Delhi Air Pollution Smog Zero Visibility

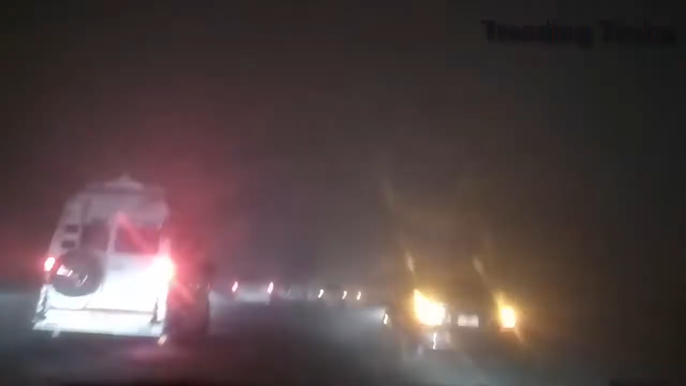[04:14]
तरी तरीके से नाविगेशन जो है रैड हो चुका है जाह जाह पे भी यह फॉपर का सर
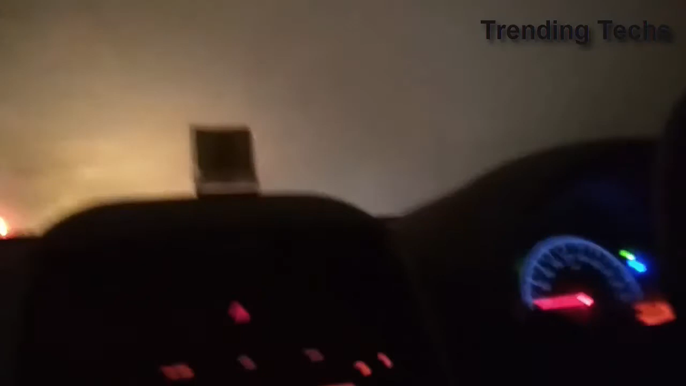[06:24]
20-30 मैसिमम ही है और पिश्वा गोड आई गेंटे से ऐसा ही चल रहा है वहीज़ाओ पर बहुत मेजर जाब नहीं है इसी विज़ासे